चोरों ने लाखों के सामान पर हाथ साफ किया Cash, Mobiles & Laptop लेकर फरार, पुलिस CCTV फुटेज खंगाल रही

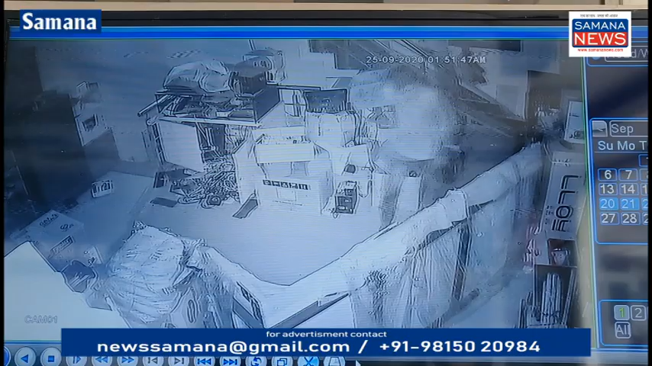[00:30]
वो दाखिल होएं CCTV कैमरे के अंदर का दोनों कथित अरोपी रिकोर्ड हुए है CT पुलिस समाना ने जो मालिक है स्वास्तिक केम्पूर्टर सेंटर के